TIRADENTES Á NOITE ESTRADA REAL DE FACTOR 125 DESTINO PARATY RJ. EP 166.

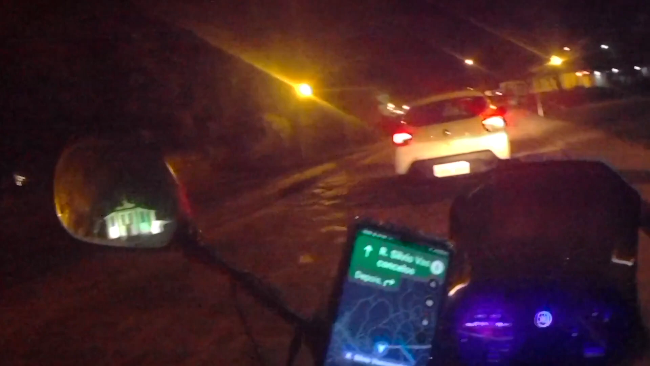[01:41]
Ah, tá balançando por causa das pedras, tá?
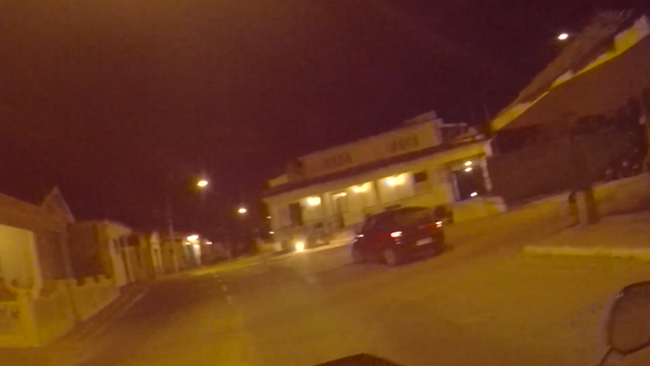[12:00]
Que bonito, aqui ó. As casarinhas.